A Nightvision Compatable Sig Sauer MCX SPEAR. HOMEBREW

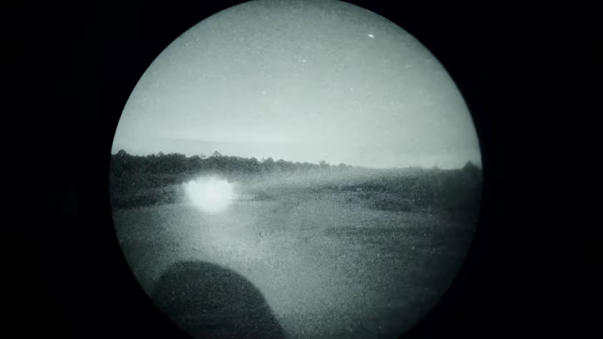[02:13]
So it allows you to get around a lot of those FDA regulations about how powerful illuminators can be, and gives you a lot more reach and throw with your illuminator, which is a very, very nice thing to have.